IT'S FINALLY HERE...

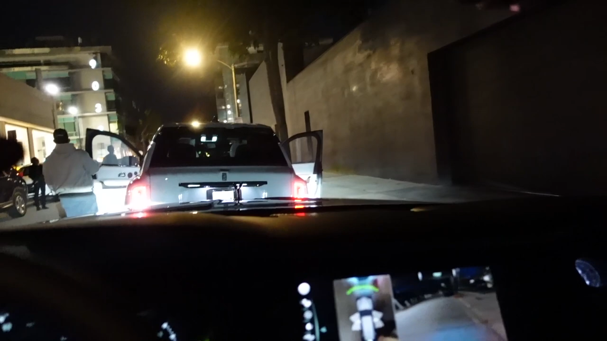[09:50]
We're going to go on a photo shoot. We were supposed to shoot these cars earlier, but unfortunately, some stuff came up. So, but now we're doing a night shoot. We're going to pass by Rodeo and now we're going to shoot at another location. And yeah, we're going to get some nice shots. These are the Cullinan, Rolls Royce Cullinan's Black Badge. So, it's like the highest spec you can get from Rolls Royce out of the SUV.
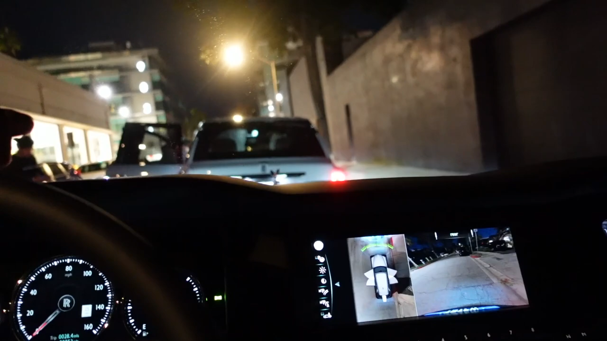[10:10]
And this one has like that blue interior and it's got the stars in the roof. Very, very nice.